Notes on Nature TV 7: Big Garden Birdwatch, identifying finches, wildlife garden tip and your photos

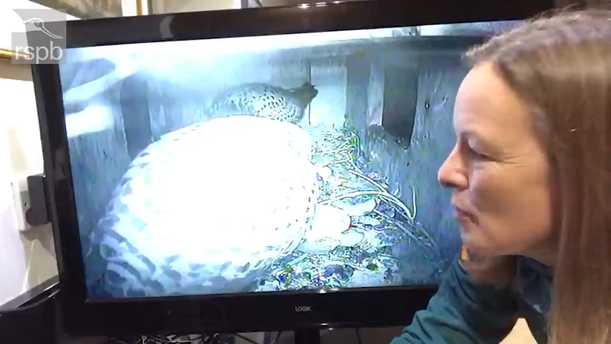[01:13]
haven't seen the two of them in the nest box together for about two or three weeks so this is really exciting now our gardens might be looking a bit soggy and bleak at the moment but there are still things we can do outside
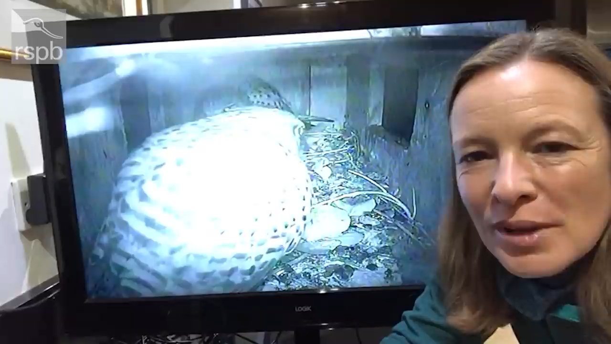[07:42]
male's been coming in just very briefly and then leaving so really nice to see the two of them together oh you can see that she's calling
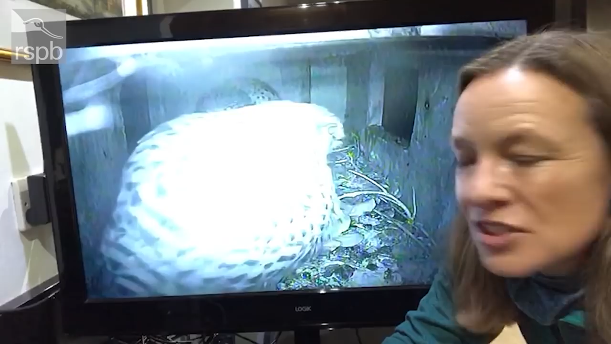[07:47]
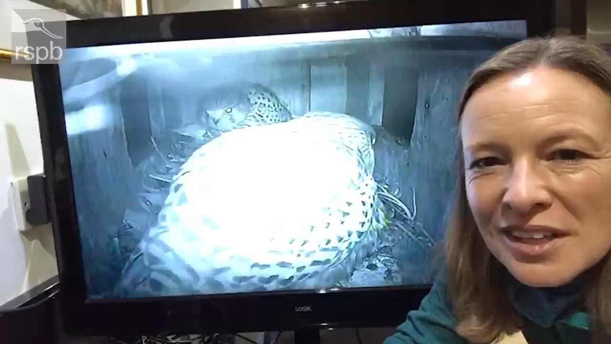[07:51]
unfortunately we haven't have any we don't have any audio here um but you can see her um be opening and she's just calling to him which is lovely
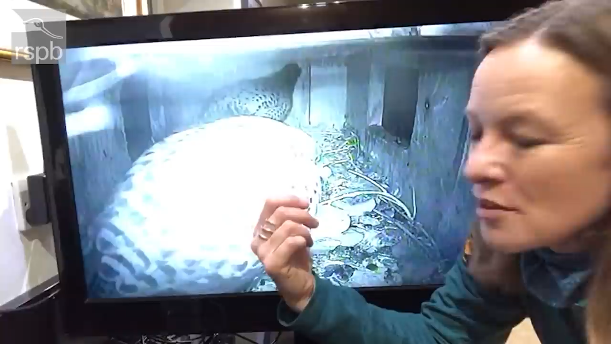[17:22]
so we've got the male kestrel at the back of the nest box and the female has just flown in now um i haven't seen the two of them in the nest box together for about two or three weeks so this is really exciting um generally
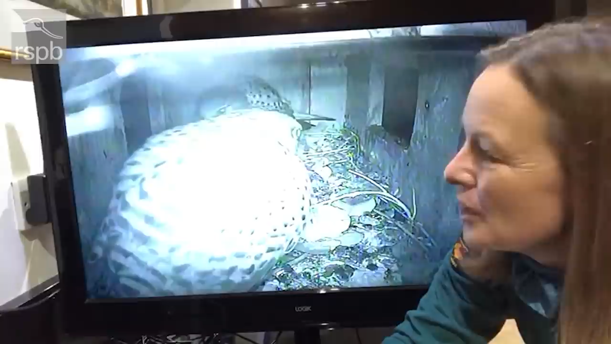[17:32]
the female's been using it overnight the male's been coming in just very briefly and then leaving so really nice to see the two of them together oh you can see that she's calling unfortunately
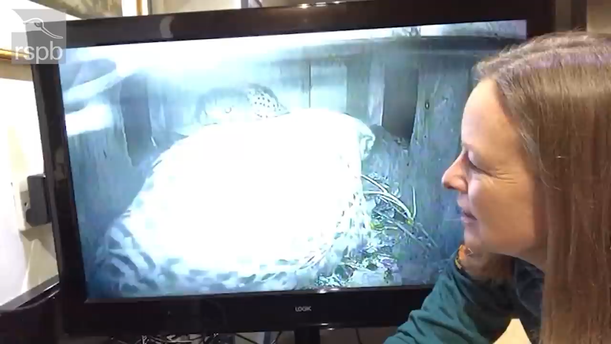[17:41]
we haven't have any we don't have any audio here um but you can see her um beat opening and she's just calling to him which is lovely
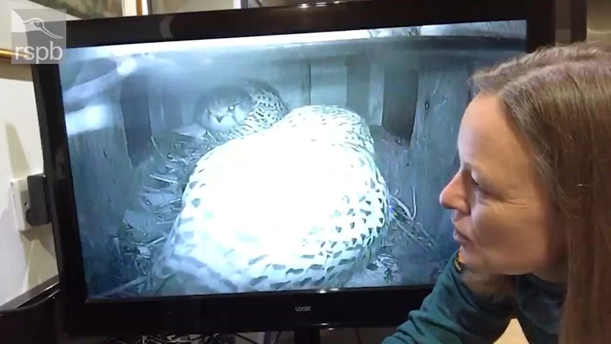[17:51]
i think he's calling back as well so they're just establishing that pair bond that they've had probably over the last year
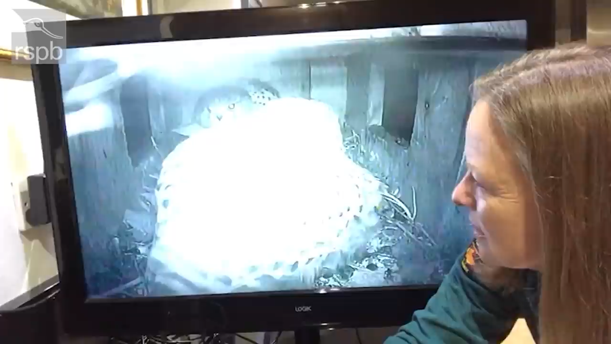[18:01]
so if i went out of my front door now i'd be able to hear them calling but i wouldn't understand necessarily where they were i wouldn't even know probably because it's dark now
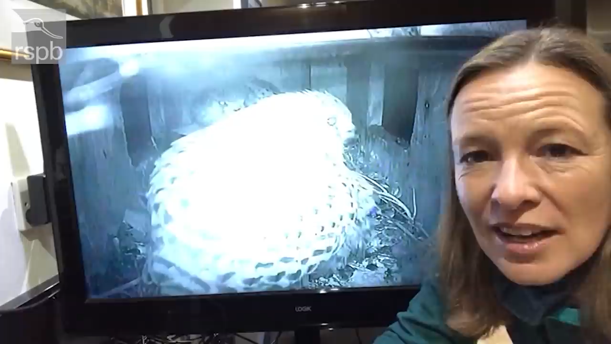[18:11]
that they're actually in the nest box together um but having this monitor in our kitchen gives us a really clear view of exactly what's happening and the behavior that's going on inside
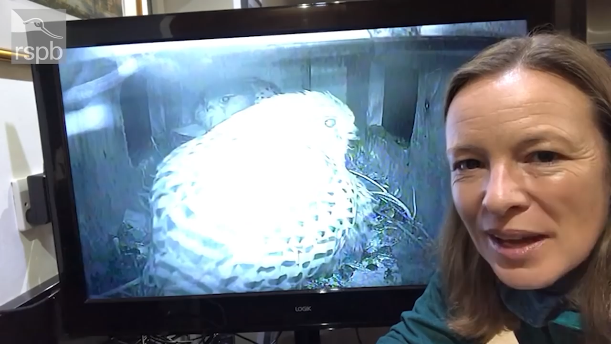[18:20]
neither bird seems to bring in any prey to the box at the moment so during the day they're out hunting and feeding